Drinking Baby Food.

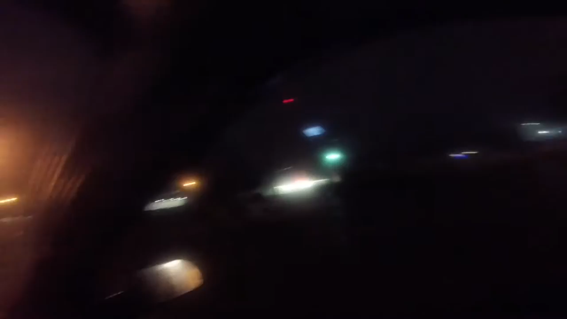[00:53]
look at all this cool stop there's a store the lights and big lights big lots are on big lights big lights big lights lights are on stay tuned